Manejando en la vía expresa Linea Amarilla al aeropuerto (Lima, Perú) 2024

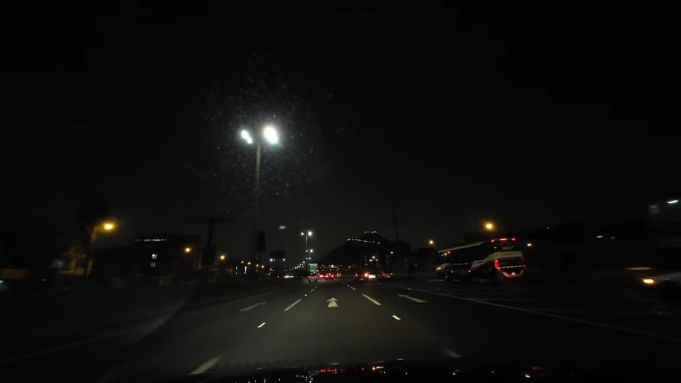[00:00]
Buenas noches Lima Perú, estamos en la vía de evitamiento, vamos a ir hacia la vía expresa línea amarilla y ese carro, uy le hacen las luces, ¿qué hace en dos carriles? Dios mío, bueno vamos a ir como les digo, vía expresa línea amarilla, es tal cual el nombre ahí en el carrelito que vamos a pasar, verde lo van a ver estamos yendo por la vía evitamiento, cerro San Cristóbal hacia la derecha, esas lucecitas no la de la hostal de la derecha, eso no, sino al fondo, es el cerro y también vamos a pasar por debajo, digamos, de lo que es la infraestructura del metro de Lima
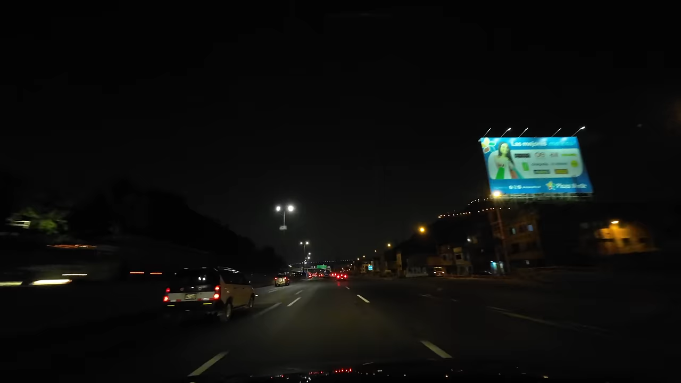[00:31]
la línea 1, esas lucecitas también que vemos, ahorita se van a dar cuenta porque para ir a la vía expresa esta línea amarilla, tienes una salida especial, al salir por acá ya no hay vuelta atrás, digamos esta obra tomó también un par de años y ya también, ya llevo bastante tiempo en Lima mira, vamos a pasar por debajo, lo que sería la línea 1 del metro siempre es divertido ver pasar el metro en la noche y mirar las lucecitas ahí viendo, y esta vía, como les digo entre comillas, vía rápida, yo creo que esta es la única vía
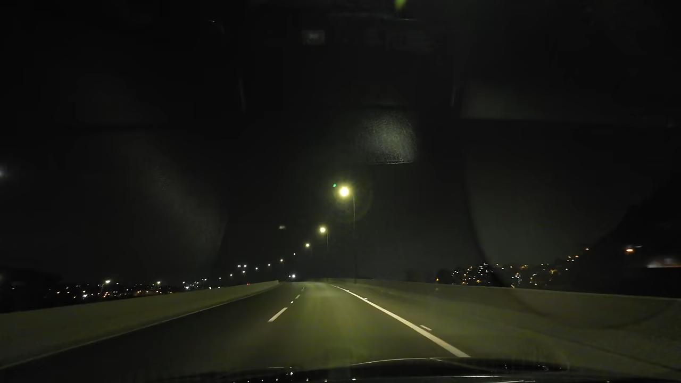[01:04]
expresa en Lima y quién sabe el Perú, la única vía expresa que realmente es rápida es expresa, es difícil encontrar tráfico de día, de noche, pero obviamente tratar de entrar aquí y luego salir hacia la otra avenida, al distrito del Callao está complicado por el tráfico, pero al menos esta parte de aquí propiamente la vía expresa sí es expresa qué bonito se ve la cantidad de luces está como un poquito garuando así que por eso la luna la vemos ahí brillante pero al menos son dos carriles de subida de bajada,
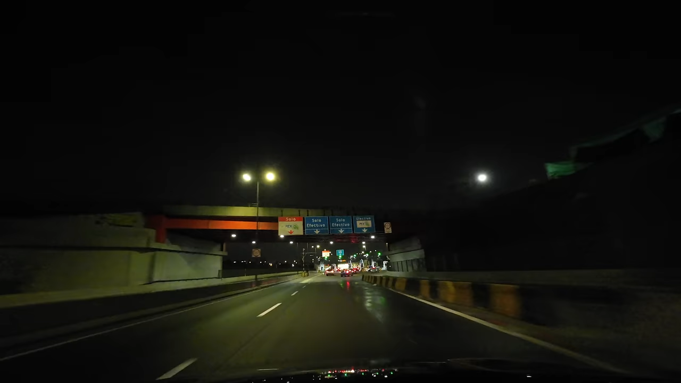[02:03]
pero también está el peaje si de por sí es rápido bueno, la cosa que tenemos aquí el peaje también se puede pagar con el peaje electrónico el famoso PEX que nadie tiene porque cuesta una suscripción y creo que sale más caro salvo que
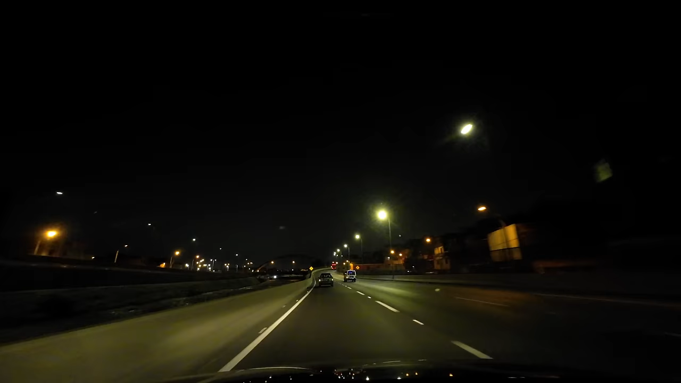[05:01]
unos postes se pusieron como ven unas rejas para que la gente no esté pasando porque hay mucha gente que diría y también son elevados puentes elevados mucha gente que diría los que están al mismo nivel al menos me paso y tal no incluso entre entre acá es para pasarse digamos entre un carril a otro no se ve también hay unas rejas o carril de subida y bajada me refiero hay como unas rejas así que tampoco no es tan sencillo que digamos acá ya te puedes desviar de la línea amarilla nosotros estamos yendo es
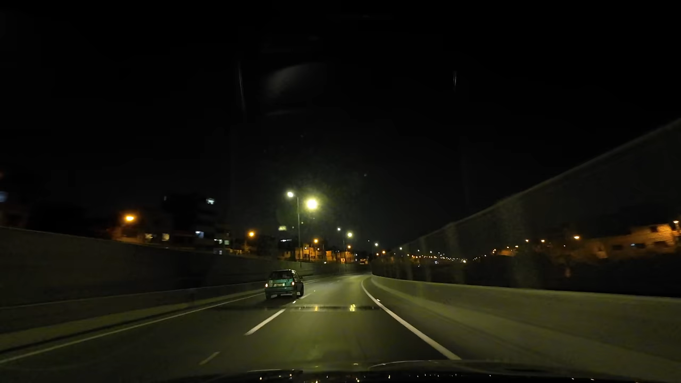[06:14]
avenidas o carreteras tienen a la derecha abollado raspado por accidentes que han pasado que yo sepa o que me acuerde accidentes así graves que hayan pasado aquí yo creo que no es medio medio difícil la verdad que está súper sencillo manejar aquel que le tenga miedo manejar la verdad que está sencillo si no quieres correr en el sentido de alto kilometraje no se olviden el 60 máximo lo que se puede hacer es pégate a la derecha el de la izquierda del carro es medio viejito pero bueno y las casas como
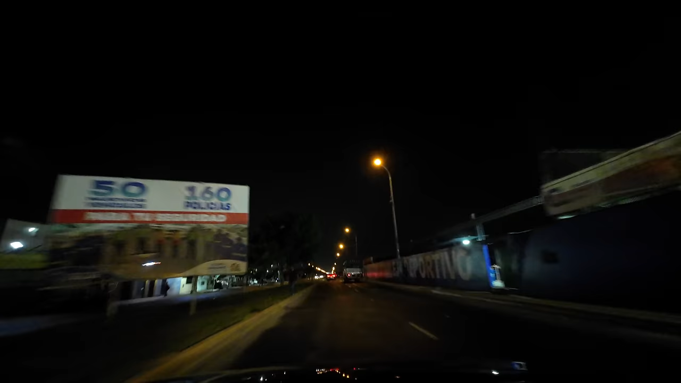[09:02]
esta avenida ya cambia obviamente se remodeló la avenida al medio un jardín pintado de amarillo las pistas entre comillas nuevas pavimentadas pero bueno ahora tenemos las casas tenemos tanto a la izquierda a la derecha todavía tenemos el río pero se ve como una ciclovía que está a la derecha me llama mucho la atención las veces que he venido por las mañanas tarde noche también un poco mira que están las combis parando gente corriendo haciendo deporte aquí a la
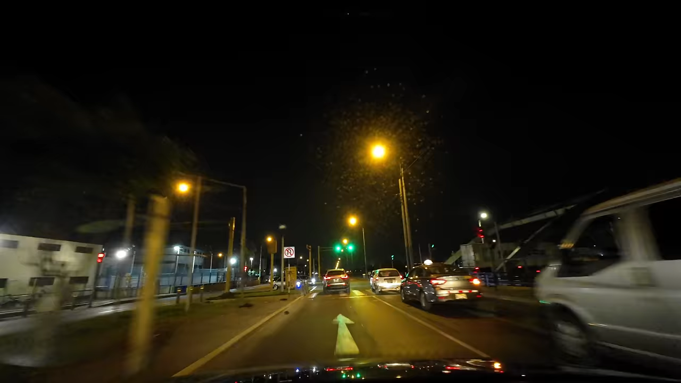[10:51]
pero al menos está señalizado todo esto fue parte de la obra yo creo que esta parte no era nueva pero sí se hizo también a los puentes para cruzar al distrito de San Martín de Porres hacia la derecha pero al menos se mantiene cuidado iluminado hay rompemuellas como les digo para no correr porque ese es el el peor error que cometemos todos ah bueno la pista está libre aceleramos a pesar que el kilometraje máximo sea 60 a pesar que exista una
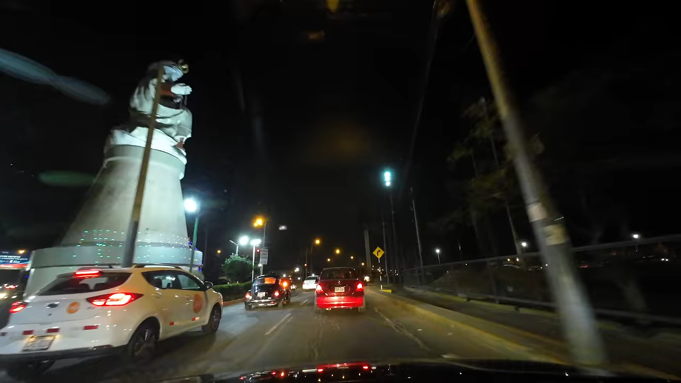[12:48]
porque es medio al gana gana hay un semáforo pero medio así a veces hay policía
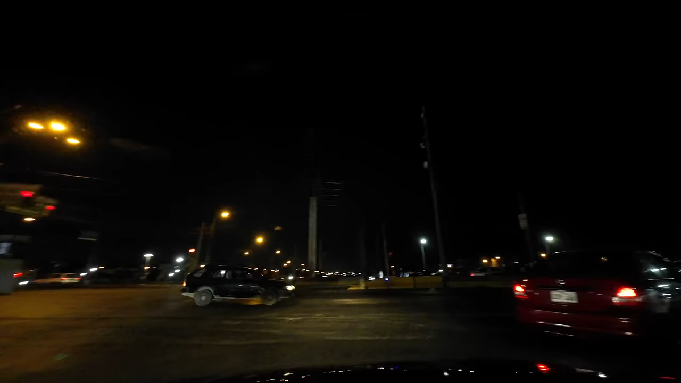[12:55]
y hace fácil pero ahorita estamos bien porque estamos relativamente de noche tarde nos era punta así que ahora sí tenemos la libertad de avanzar y aquí justo donde vamos a pasar hubo un tiempo un peaje y al final hubo todo un escándalo y lo quitaron pero se quedó todavía este armatoste las casetas todo eso lo sacaron pero se quedó porque era una locura tener un peaje solamente para entrar
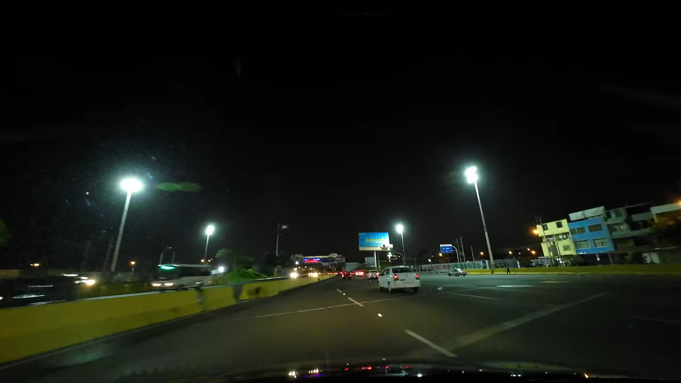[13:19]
al aeropuerto o para los que vivían por acá pero es lo que es a la derecha también tienes una vía interna que es para obviamente para ir entre las calles por acá hay muchas empresas también no es solo no es solo casas esta parte es un poquito más industrial
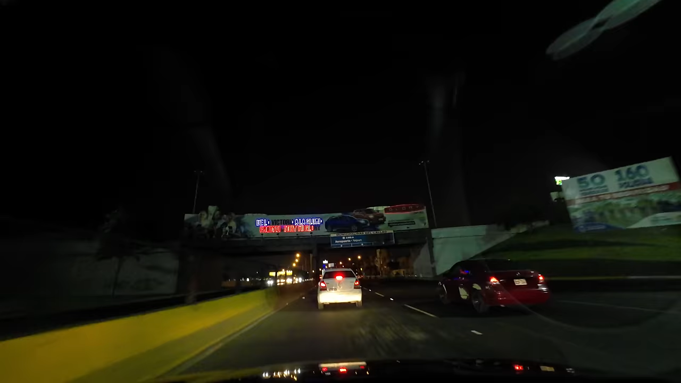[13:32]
así que ya cerca del aeropuerto pero también tenemos la combinación de casas en todos lados hacia la izquierda todo lo que es el aeropuerto y como les digo esta va a ser como que la última el último video que hago yendo al aeropuerto el aeropuerto como lo conocemos hoy pero todavía seguimos manejando que a la derecha es una pollería
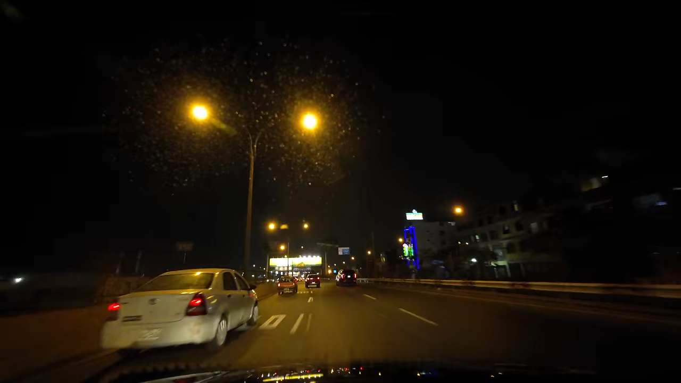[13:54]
pero bueno o es un hostal o pollería y hostal en fin eso es lo típico que siempre encuentras
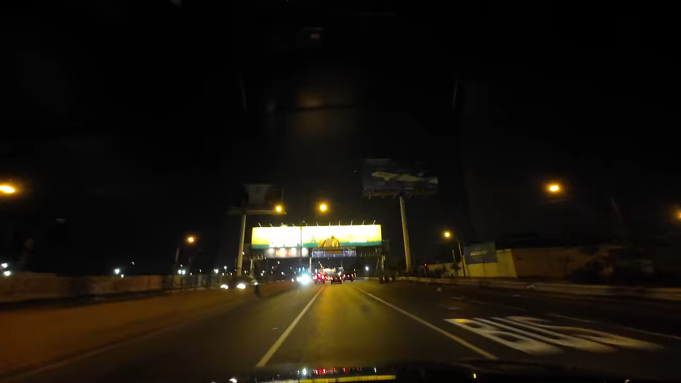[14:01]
pollería en el primer piso y hostal en el segundo y como sabes bueno carrito de Hermes a la derecha carrito digo tremendo carro de Hermes que son los que trasladan cosas de valores plata
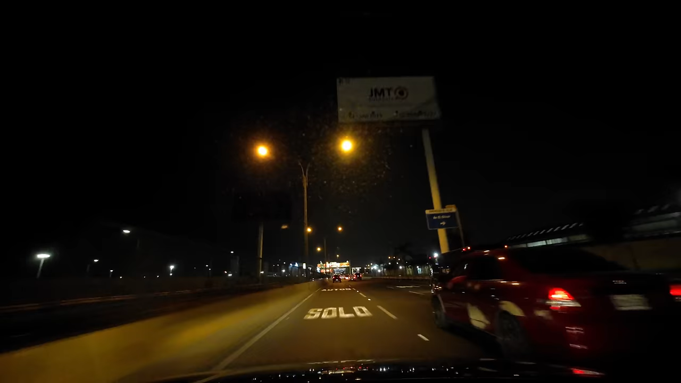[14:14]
backups de servidores y me acuerdo que muchas empresas en las que he trabajado usan Hermes para transportar todo este tipo de cosas mamá la moto a la derecha acá tenemos ya la cantidad de anuncios y carteles que feliz navidad y año nuevo y propagandas pero este video por si acaso fue grabado en enero de este año y ya tenemos las distintas empresas de de transporte como se dice de mensajería de transporte de cargo acá a la izquierda